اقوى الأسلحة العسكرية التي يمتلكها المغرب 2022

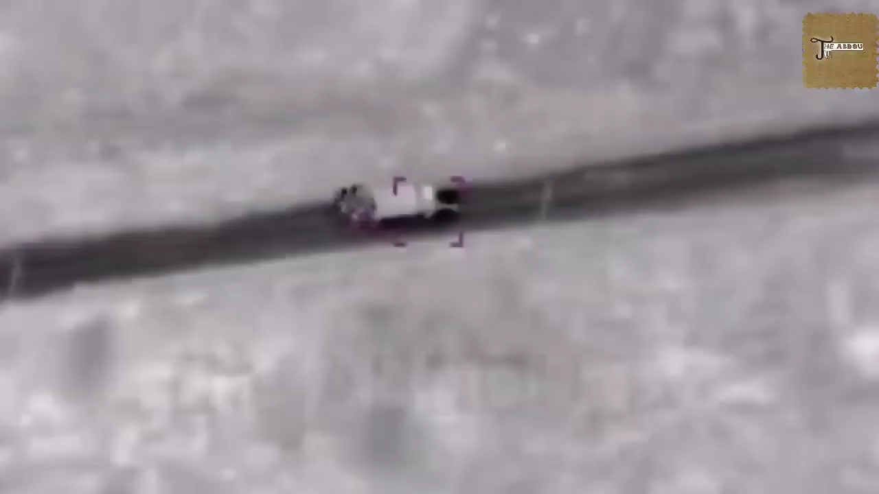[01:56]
كما تتمتع بإمكانية إجراء مهام المراقبة والاستكشاف والتدمير
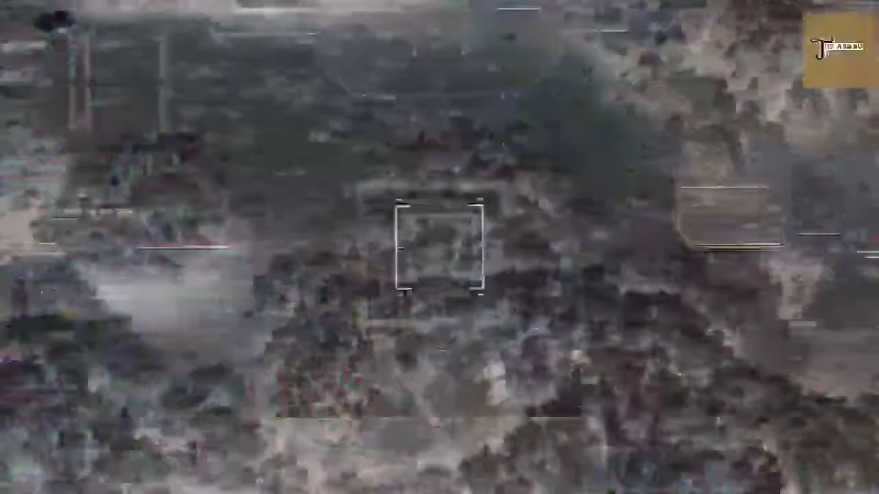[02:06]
بمعلومات آنية
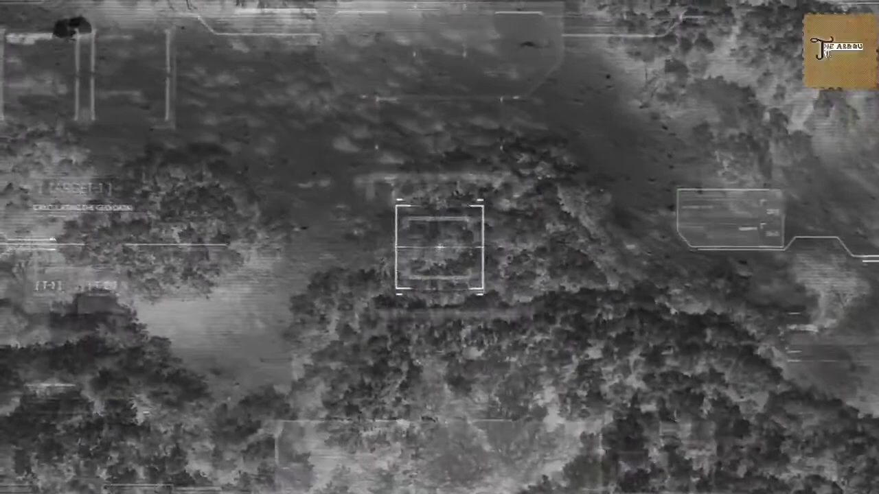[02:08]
ترصدها خلال مهمتها بالأجواء، فضلا عن كونها قادرة على
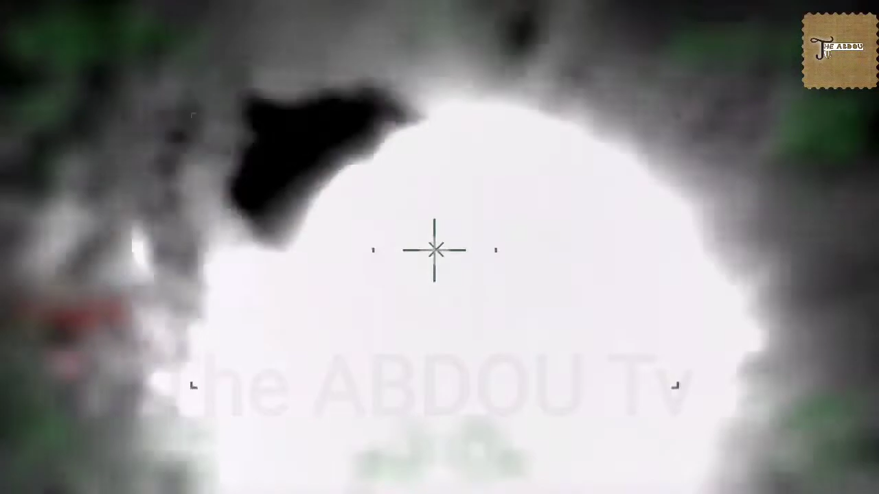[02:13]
استهداف التهديدات المحددة بذخائر وصواريخ محمولة على متنها.